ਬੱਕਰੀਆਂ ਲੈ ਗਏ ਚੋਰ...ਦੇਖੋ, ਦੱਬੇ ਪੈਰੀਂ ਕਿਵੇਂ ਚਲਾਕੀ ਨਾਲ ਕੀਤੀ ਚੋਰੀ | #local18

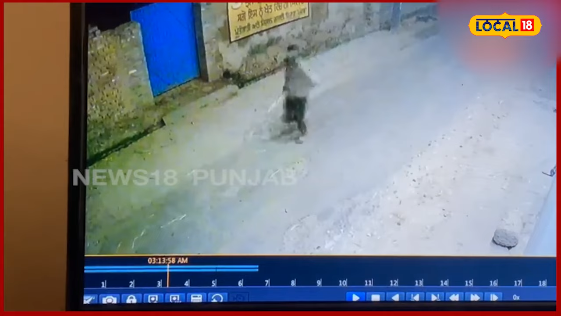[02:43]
बक्रियां नू चोरी करके लाय गई चोर दब्बे पैरी दिता कटना नू अंजाम